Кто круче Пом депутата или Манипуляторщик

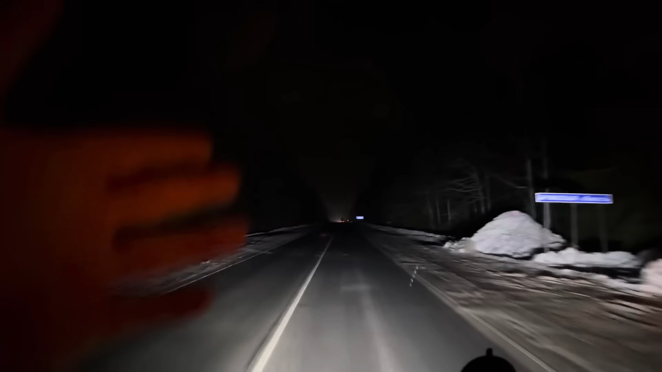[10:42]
Киев. 500 километров всего-навсего отсюда. Ну и дальше, дальше. Тут, кстати, очень много вывесок. Говорит о том, что Киев рядом. Ну, вот и все.